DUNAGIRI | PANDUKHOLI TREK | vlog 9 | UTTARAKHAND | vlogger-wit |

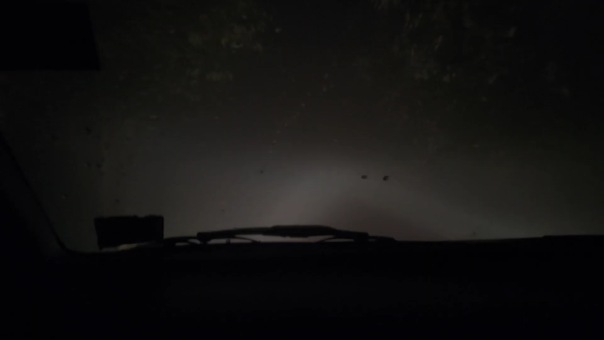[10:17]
भाई साहब कुछ नहीं दिख रहा आगे, कुछ भी नहीं।
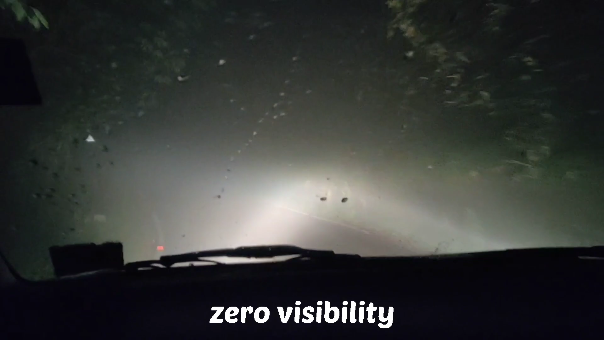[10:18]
मैं तो क्या, मैं चला लेता हूँ, ये सफेद पट्टी होती है बीच में।
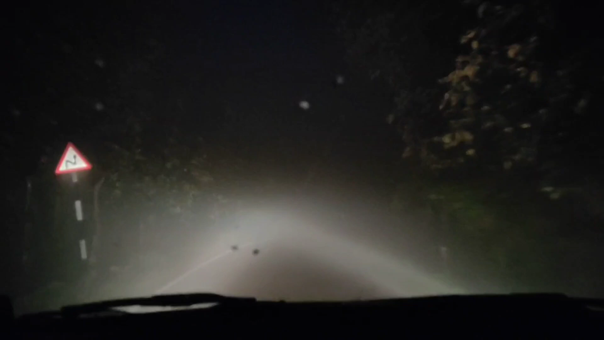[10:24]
हाँ यहाँ तो अभी साला सफेद पट्टी साइड है यार, ये कुछ भी नहीं दिख रहा है। आराम आराम से इसको बेलिए। हाँ पहले पहले सफेद पट्टी है, मोड़ है यार पूरी।